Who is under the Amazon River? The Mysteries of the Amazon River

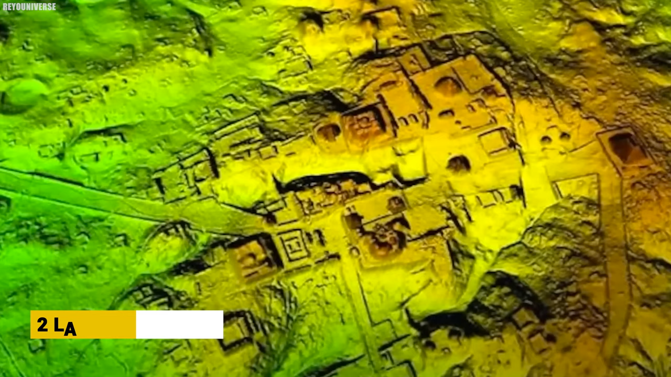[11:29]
Among the 26 were two large urban centers, Landivar and Katoka.
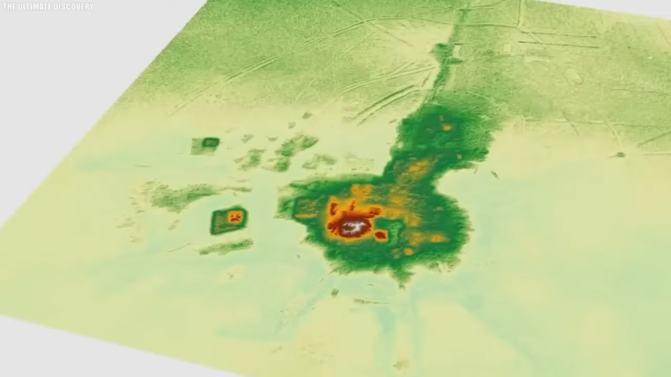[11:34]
They were already known to exist, but the new maps detailed their archaeological complexity and vast size to be 1.2 and 0.5 square miles, respectively.